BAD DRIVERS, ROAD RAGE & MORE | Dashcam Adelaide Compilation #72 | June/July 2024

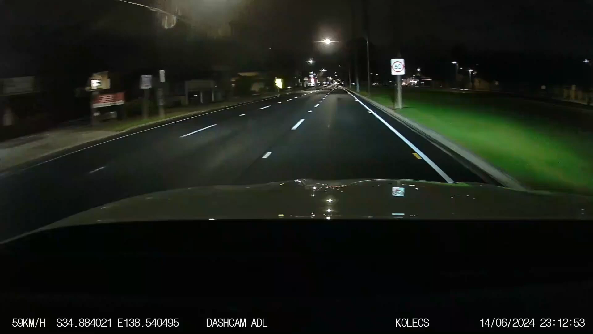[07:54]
In 380 metres, turn back. Stop guidance! There we go! Ah, oh, look at this idiot up here. No, no, I flashed him twice. How much of an idiot do you have to be to do that? Black one!
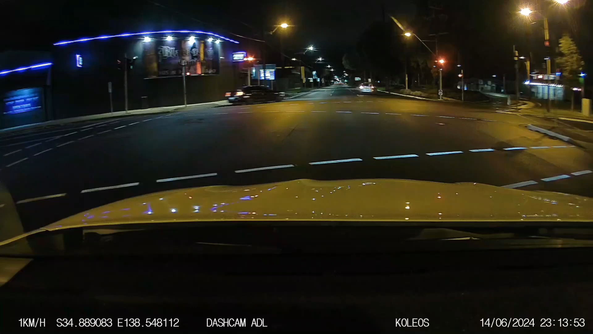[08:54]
They're using the indicator then. Oh, weird. Ma, pull your shoes and be with you.
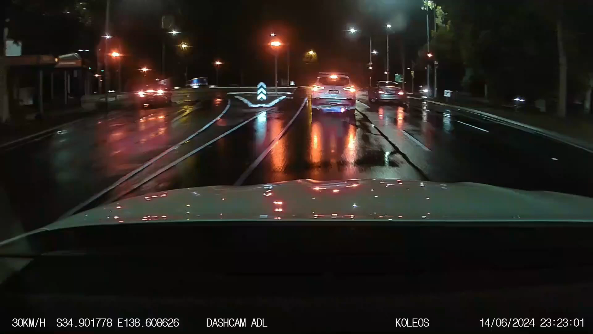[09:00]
So who's in front of us? Nobody. Nobody. Nobody that matters.
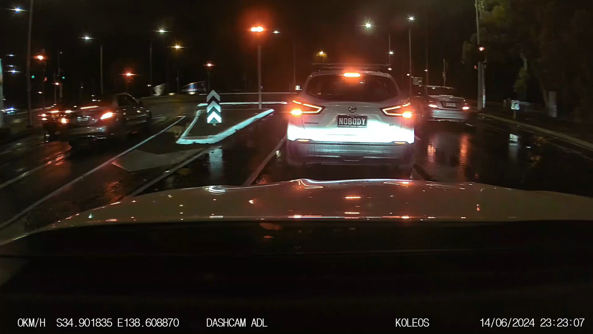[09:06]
There's nobody at Southern Vales Nissan.
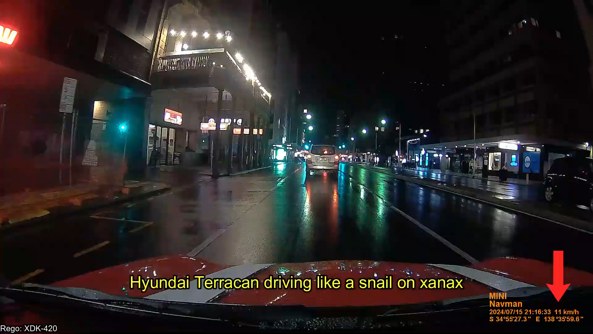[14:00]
Yeah, I know, I'm going to. Good job. Good job.
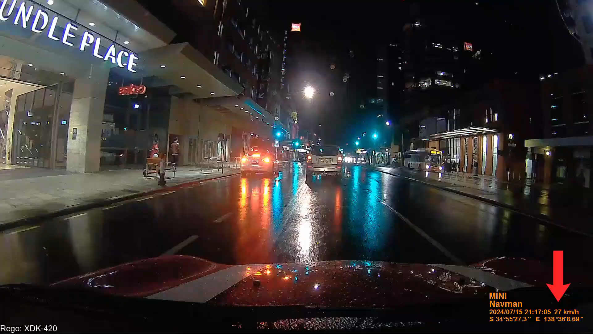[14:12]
Perhaps he's looking for a park to pick up someone from work.
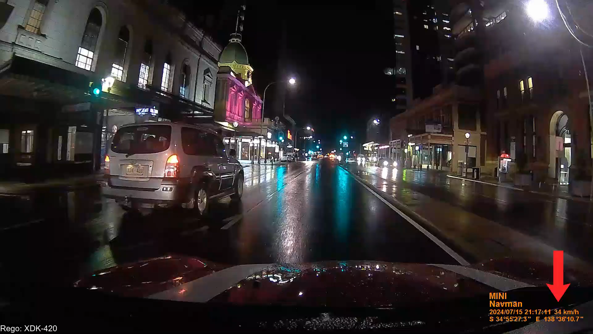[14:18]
Perhaps he knows something that you don't know. A few moments later.
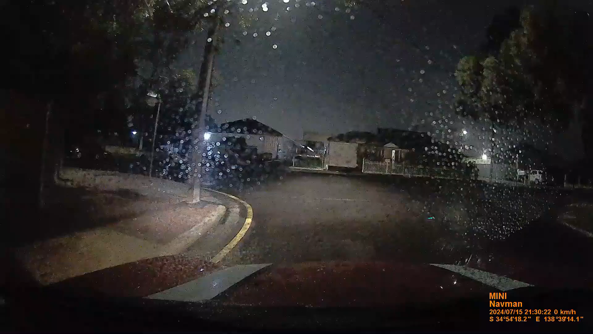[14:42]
Yeah, he had a trailer, that guy. Yeah.